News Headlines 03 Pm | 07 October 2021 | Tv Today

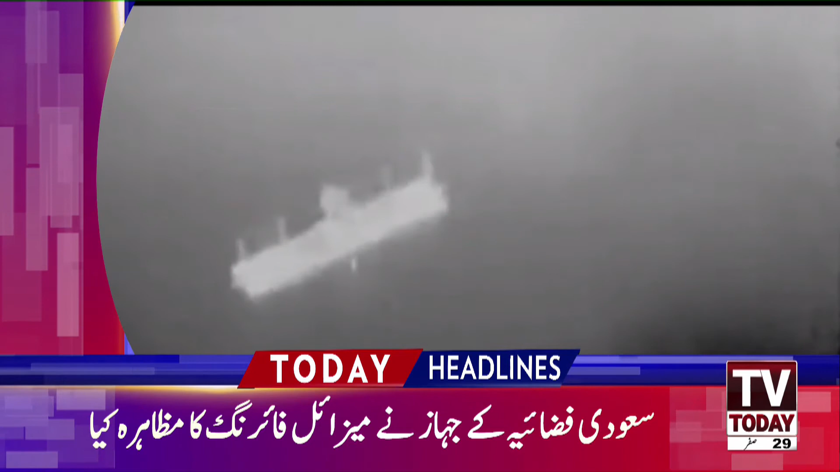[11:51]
فائرنگ میں روائل سعودی ائر فورس کے ایف پندرہ جہاز نے پہلی بات شرکت کی پاک پہلیا سعودی اریبیا اور فضائے کے یونرس نے کامیابی سے حداف کو نشانہ بنایا